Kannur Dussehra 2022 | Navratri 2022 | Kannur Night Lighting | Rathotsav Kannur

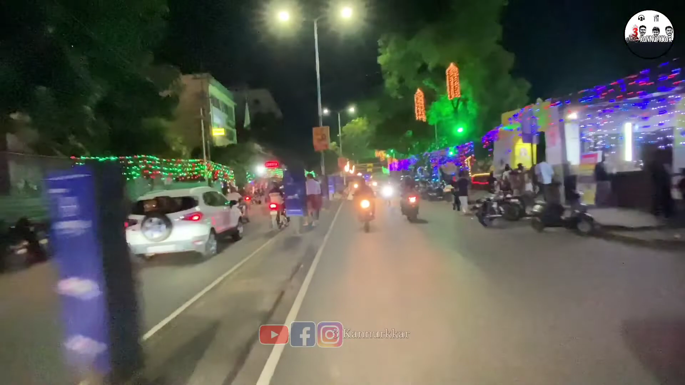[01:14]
റോഡിൻ്റെ രണ്ട് വശത്തും നമുക്ക് മനോഹരമായ ലൈറ്റിംഗ് ആണ് ഈ വർഷം കണ്ണൂരിൽ സമ്മാനിച്ചത്.
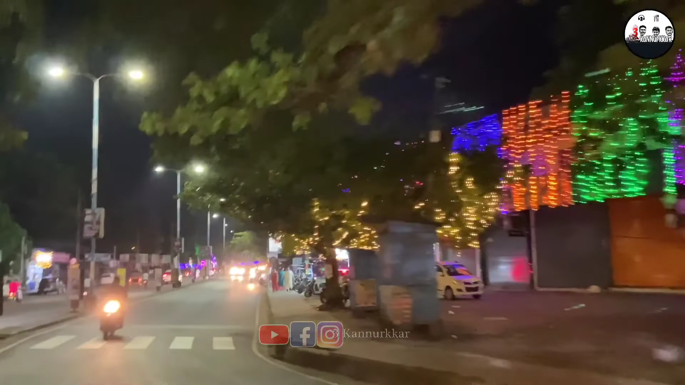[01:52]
സർക്കിൾ കഴിഞ്ഞിട്ട് ഇതാ പഴയ സ്റ്റാൻഡിന്റെ അടുത്തുള്ള സർക്കിളിനും നല്ല പൊഞ്ഞു പൂശിയ പോലത്തെ ലൈറ്റിംഗ് ഒരുക്കിയിട്ടുണ്ട്.
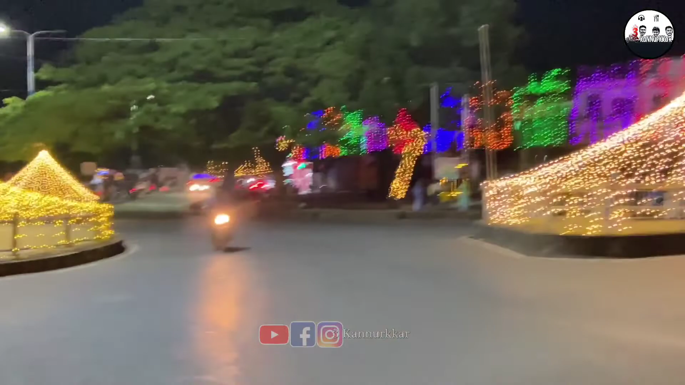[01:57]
കാണുന്നില്ലേ? കണ്ണൂരിലെ നവരാത്രി ആഘോഷങ്ങളിൽ ഏറ്റവും പ്രധാനപ്പെട്ടതും പ്രഗത്ഭരായ